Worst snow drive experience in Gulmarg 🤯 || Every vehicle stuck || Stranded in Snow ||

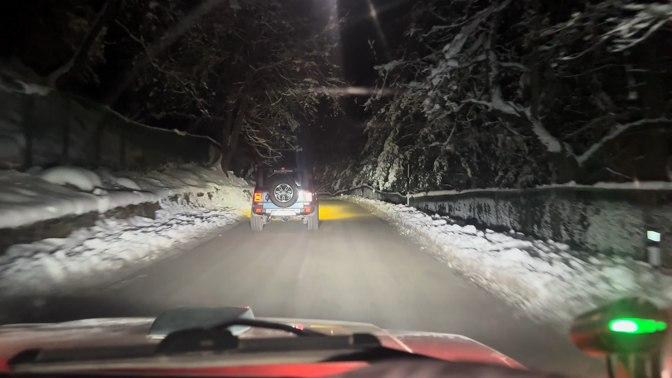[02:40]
काफ़ी ज़्यादा लेट भी हो गया।
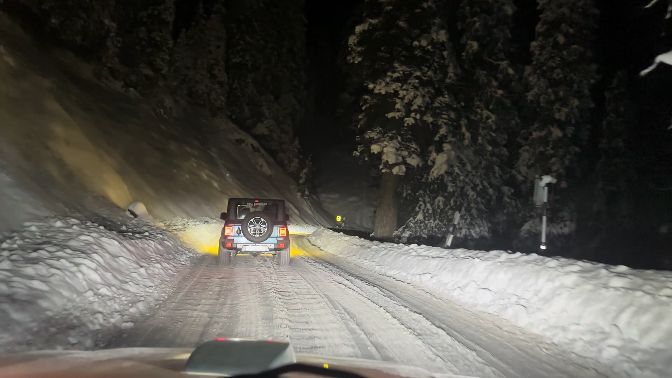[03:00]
गाइस टेम्परेचर इज -9, यहाँ पर बोर्ड भी दिखा रहा था, और हो गया हमारा वेलकम टू गुलमर्ग।
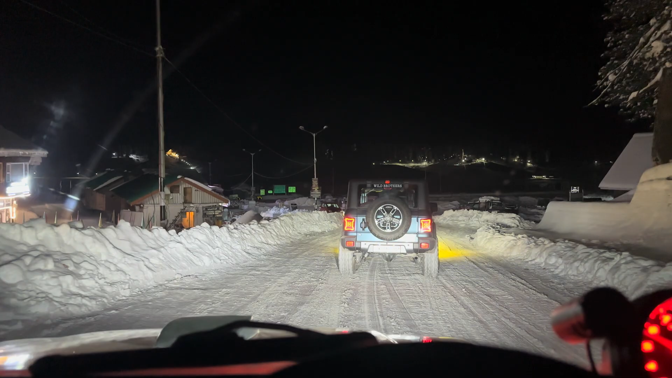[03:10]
और सबसे पहले देखते हैं आगे अरुण भाई चल रहे, पता नहीं पहले होटल की तरफ चलेंगे क्योंकि किसी होटल वाले से बात करके रखी है कि पहले कहीं पर डिनर करते हैं।
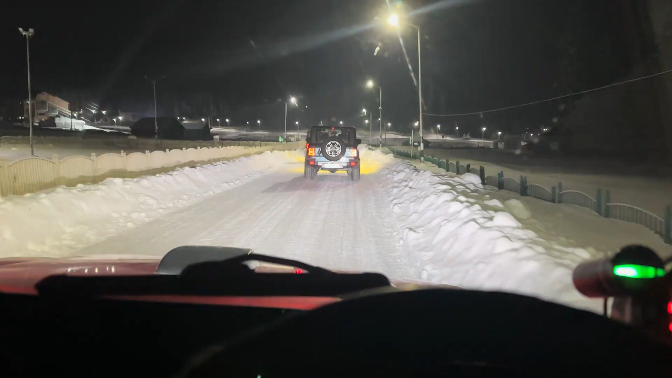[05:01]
तो गाइस ड्रिफ्ट शिफ्ट आपने देख लिए, और अब हम सीधे जा रहे हैं यहाँ से स्ट्रॉबेरी वैली, और देखते हैं वहाँ पे थोड़ा सा नाइट स्नो राइड करेंगे, देखेंगे क्या रहता है सीन अभी का। वैसे भी पूरा बर्फ जमा हुआ है, स्टिल लेट्स सी।
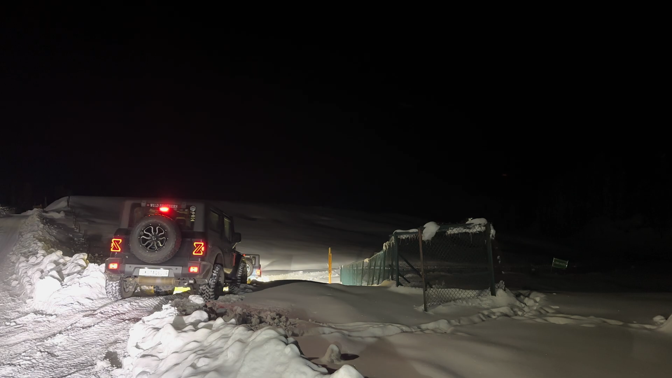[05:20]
तो गाइज यहाँ से जाएंगे हम सीधा अभी स्नो ड्राइव करने।
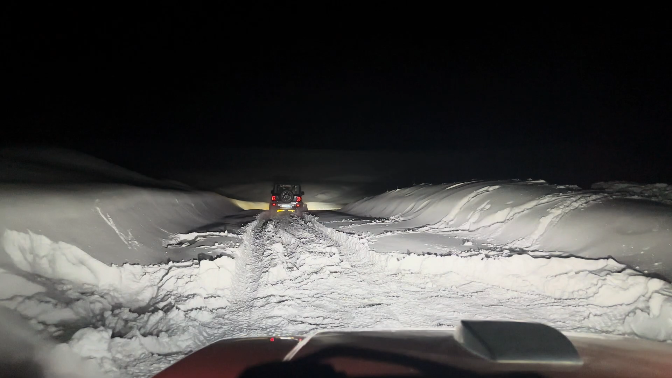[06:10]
तो गाइस रात में स्नो ड्राइव का मजा ही कुछ अलग है।
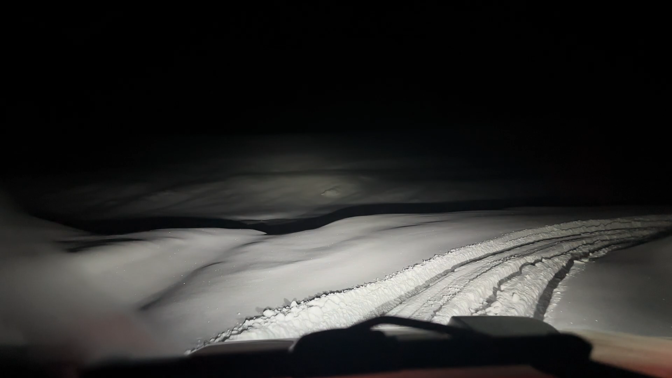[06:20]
तो गाइस स्ट्रॉबेरी वैली पूरा स्नो के अंदर है, कोई ट्रैक नहीं है, कुछ नहीं है। अभी यहाँ से तो मुझे एक बात पता है,
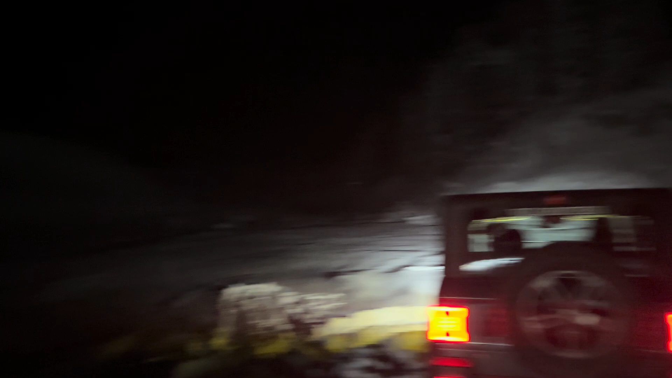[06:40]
पानी है, यहाँ से भी पानी है और आगे रोड है, लेकिन रोड है वो अभी किसी ने यहाँ से ड्राइव नहीं किया है।